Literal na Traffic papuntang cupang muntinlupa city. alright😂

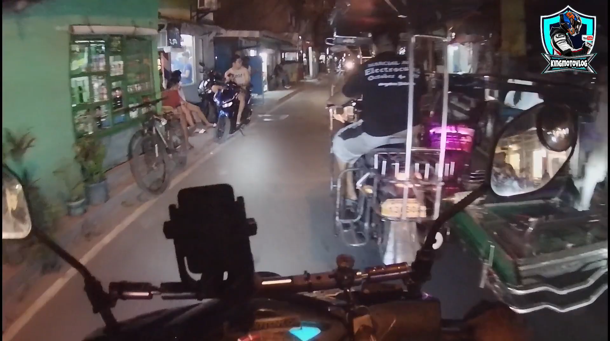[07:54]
Dito pa nag-uusap. Mga siga dito, mga bata dito. Talagang ikaw talaga iiwas dito eh. So medyo hindi traffic dito sa Ilaya. Ewan ko lang pagpasok ng Kupang. Sana tapos na yung ginagawa doon. Nung last time na punta ko, may ginagawa dyan sa Kupang eh. Ginagawa ang kalsada. So one way yun mga idol.
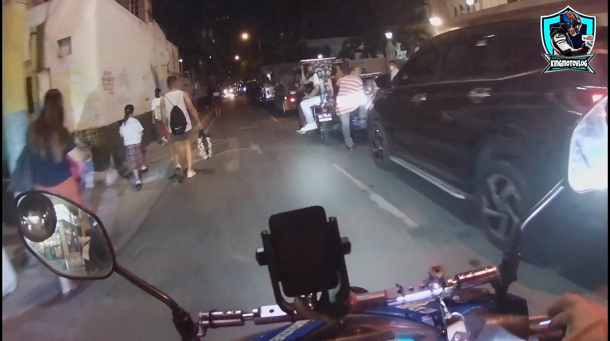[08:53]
Ay, sinasabi ko eh, oh, traffic dito sa Kupang. Oh. Bumper do bumper, patay tayo dyan, depende tayo sa malubong dyan. Dito tayo.
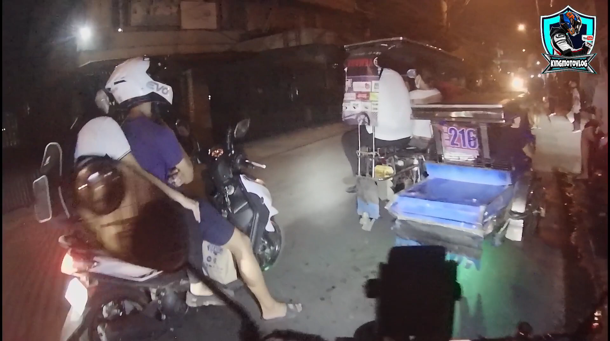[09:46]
So ayan sinasabi ko. Hindi pwede natin salubungin. Yun. Pauna na tayo. Ayun o, ginagawa ko sa ato. Ako, maglalaglag ka dito. Ako, delikado. Ah, nagbubuhos.
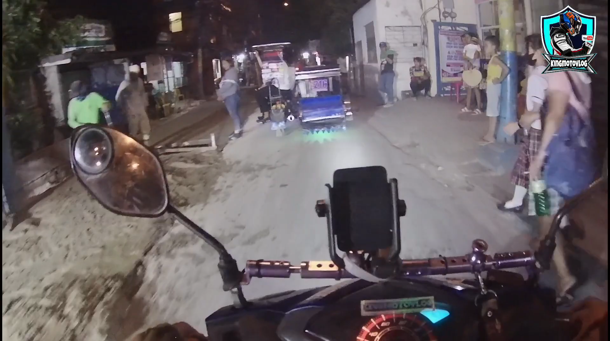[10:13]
bubuo sa simento. So, ba't ganitong oras? Ako. Ayan o.
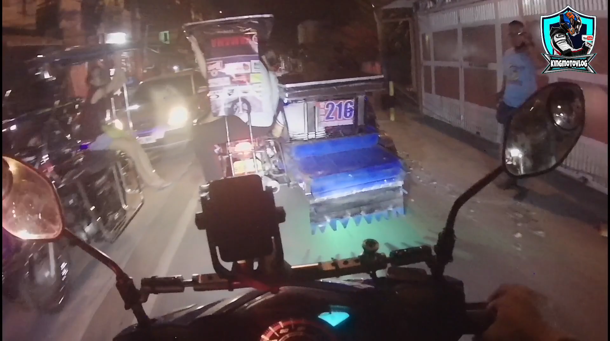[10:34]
So tip lang pag pupunta kayo dito sa Kupang, may, mas magandang daan nyo ay dito sa may bandang gitna, kasi may mga lubak-lubak dyan yung naging drainage dyan.
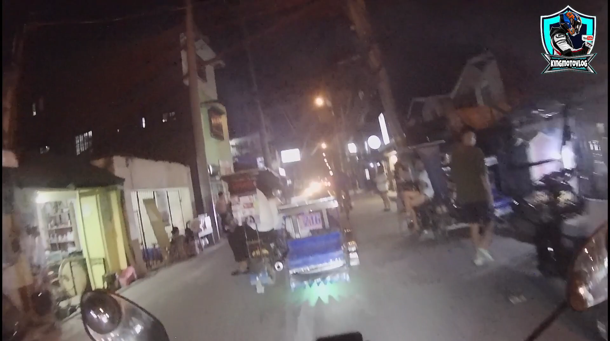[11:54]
Ayun oh, makikita nyo yan, white building na yan. Ayan, paupahan yan. Ala. So tinataasan pa, mga idol, meron pang ilang floor doon. Dinadagdagan pa. Ayan no. Fourth floor kami, so dadagdagan pa ng isang floor. Medyo mataas-taas na yun ah. Sa punong-puno kasi ng paupahan dyan na talagang tumagal kami dyan kasi mura lang dati.
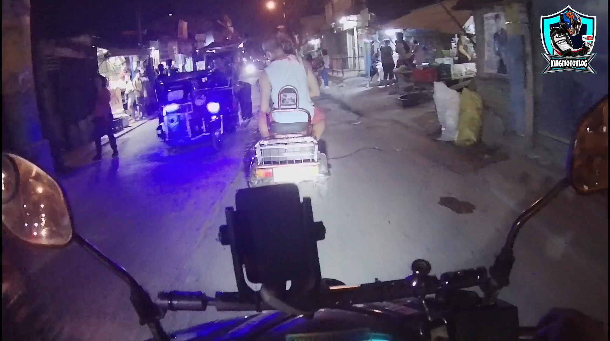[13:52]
Malulobot na tayo, konti na lang, pero malapit na naman tayo eh. Dito na tayo sa Buli.
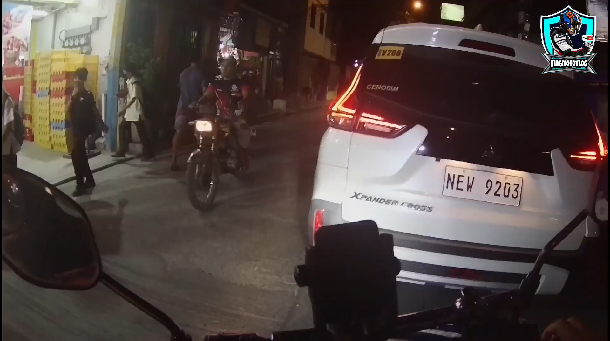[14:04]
Ay Zeus, ikaw lang pala nagpa-traffic.
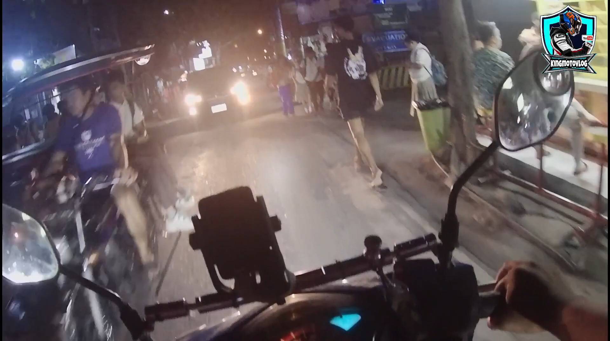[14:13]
Oh, ganda ng tricycle ah. Christmas light. Daming ilaw. School nga pala. Kaya traffic.